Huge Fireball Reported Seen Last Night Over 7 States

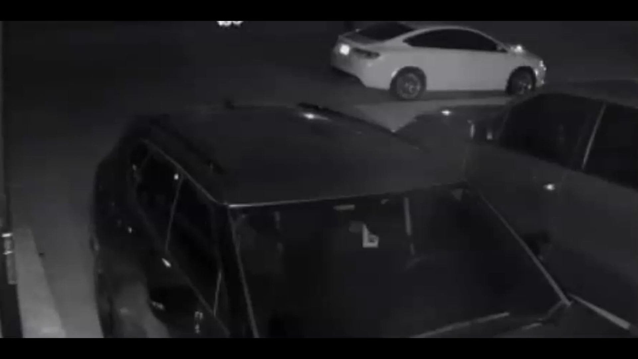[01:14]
You can see the flash on the roof of the car and then the meteor, the sound was delayed, the sound was delayed. Here's another post on Twitter. This one's on YouTube.
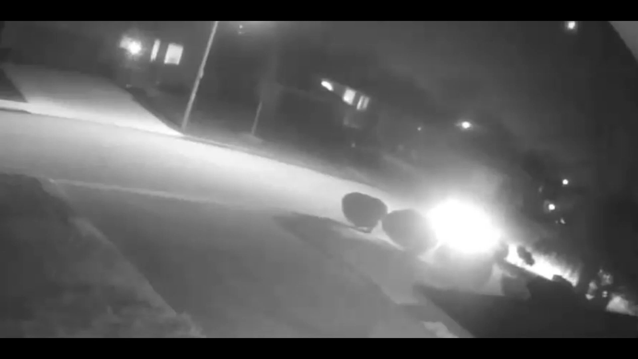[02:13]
Says was bright enough to cause me to look up and see the source of the sudden increase in illumination.